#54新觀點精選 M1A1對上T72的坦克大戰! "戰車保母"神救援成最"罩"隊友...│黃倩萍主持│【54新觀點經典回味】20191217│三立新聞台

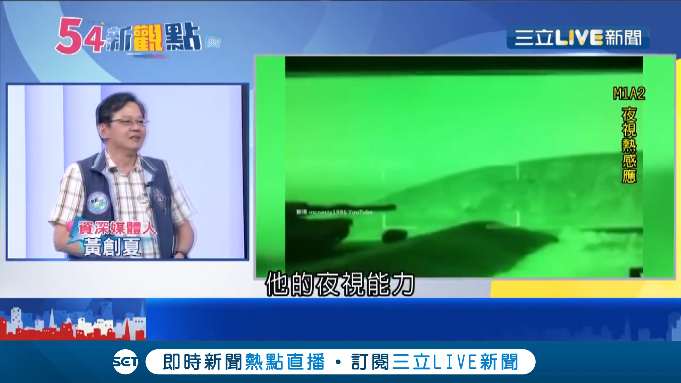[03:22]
有夜市勁他的夜市人力1000公尺之外開著清清楚楚你前面都是黃沙這樣開著清清楚楚所以海山下去大量進攻然後美軍就在那邊一亮一亮地
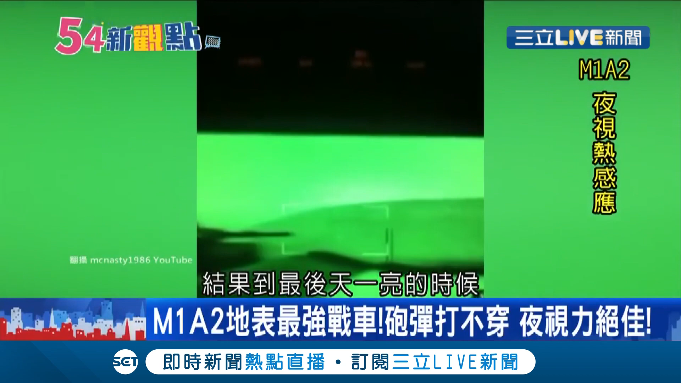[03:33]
打結果到最後天一亮的時候我們就看到了這個畫面全部俄羅斯的坦克全部攤在那邊對好幾排因為他們的120滑